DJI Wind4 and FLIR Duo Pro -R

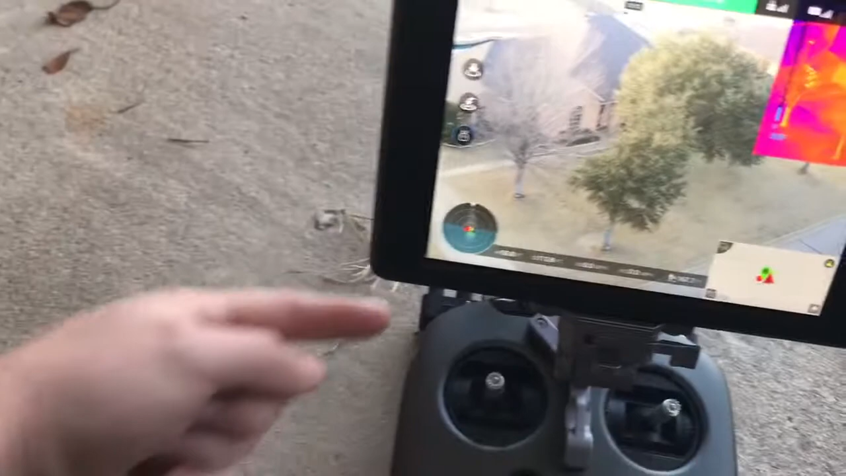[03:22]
on this side and this allows me to switch between
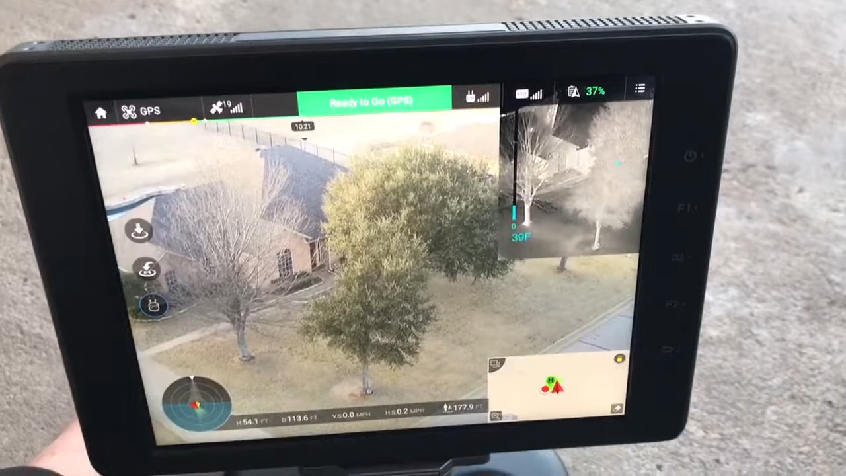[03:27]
this is isotherm so if I pan over here
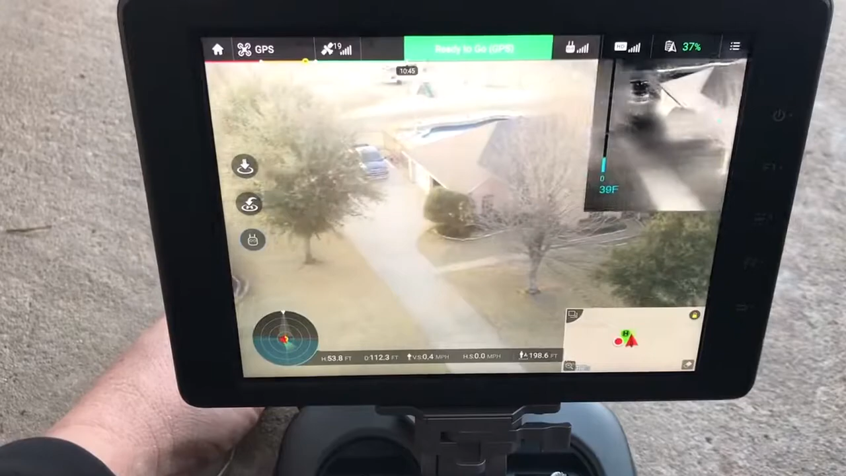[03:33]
I'll probably isotherm yep there you go so you can see
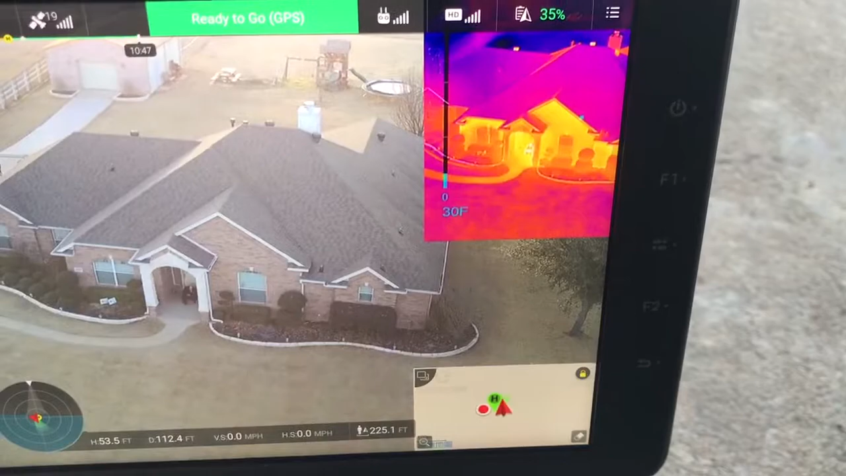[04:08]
some really nice stuff it looks like the sun started going down a little bit anyway
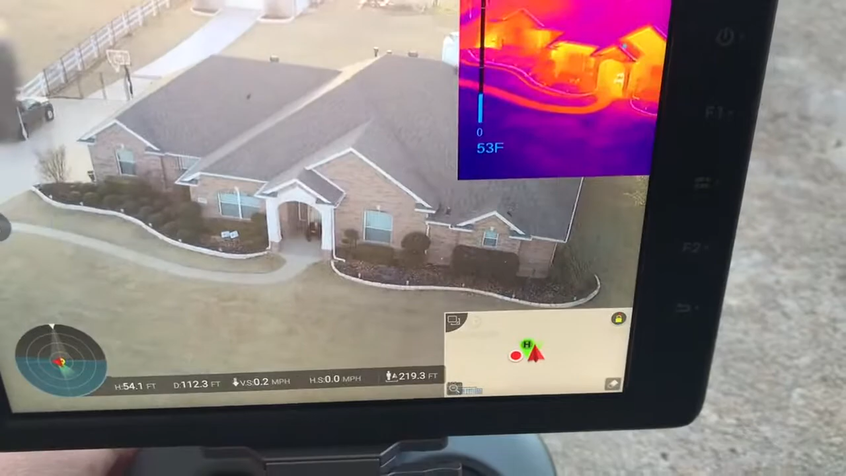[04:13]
On screen: scale bottom 53°F
so far it's working really good